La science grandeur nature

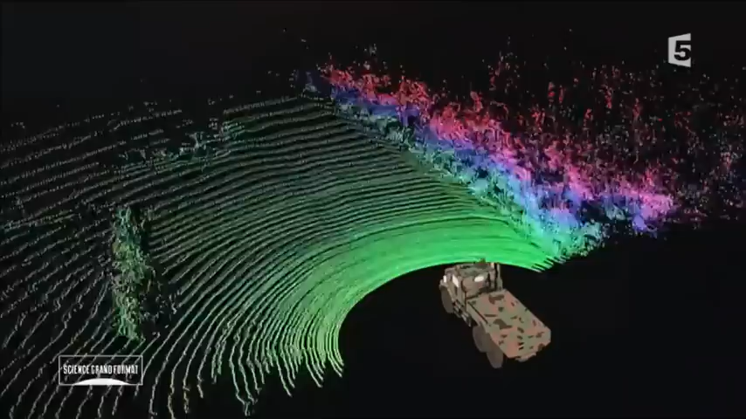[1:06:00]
Concrètement, voilà ce que ça donne.
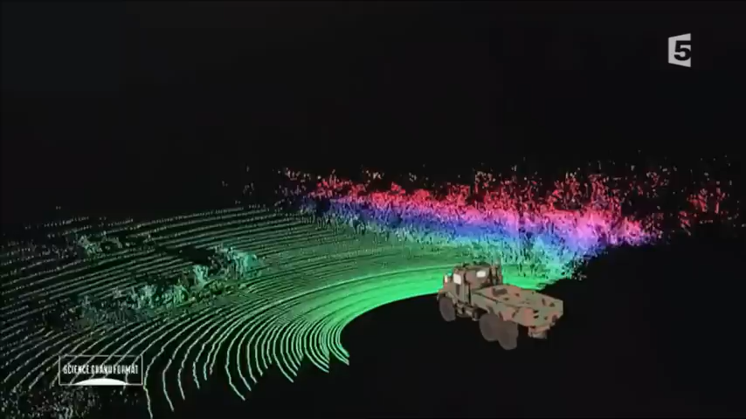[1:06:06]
Chaque petit point sur l'écran correspond à un point détecté par un poil de la moustache laser.
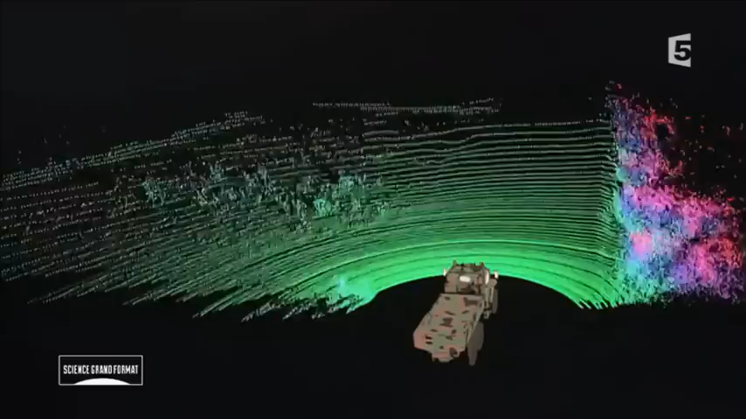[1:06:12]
Le traitement de l'information prend 2 ou 3 secondes.
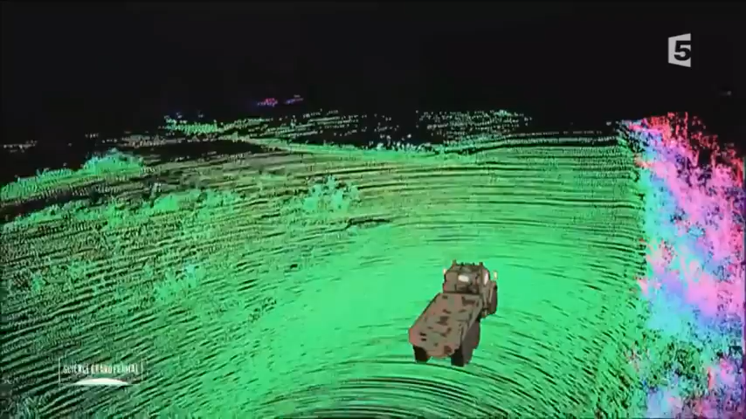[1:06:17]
Et c'est une carte incroyablement précise qui se dessine.
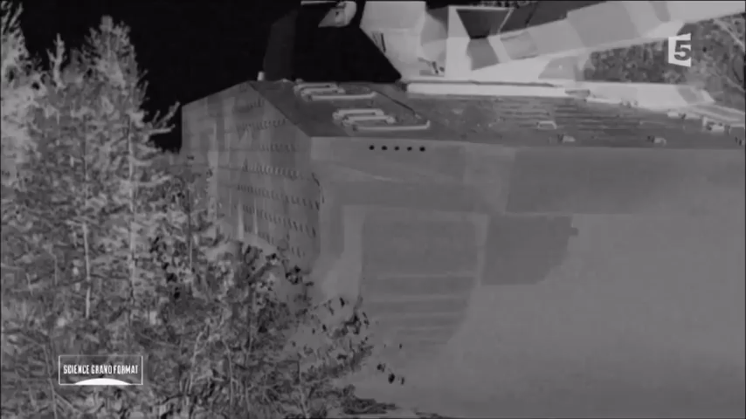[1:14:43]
Parce qu'il dégage une quantité formidable de chaleur et que notre caméra capte justement les ondes de chaleur.